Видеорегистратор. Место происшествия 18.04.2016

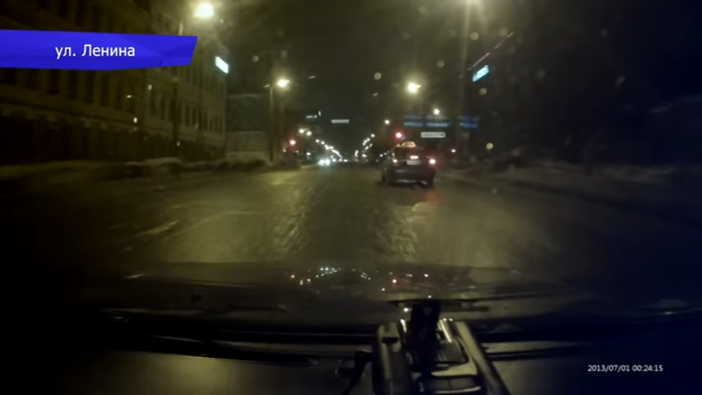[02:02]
На перекрестке улиц Ленина и Красноармейской водитель иномарки и таксист также не заметили разницу между зеленым и красным сигналом. На Октябрьском проспекте пешеход внезапно решил перейти дорогу в неположенном месте.